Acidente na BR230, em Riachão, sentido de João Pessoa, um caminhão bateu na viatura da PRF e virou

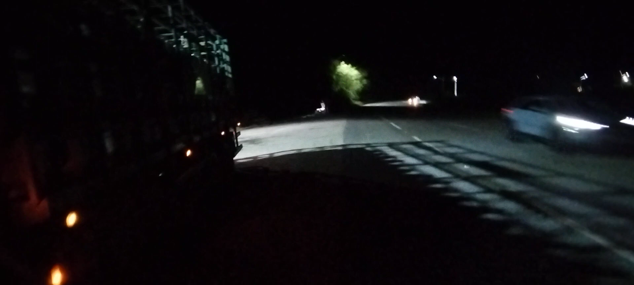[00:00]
Aqui no local do acidente, aqui na BR-230, ao lado de Riachão,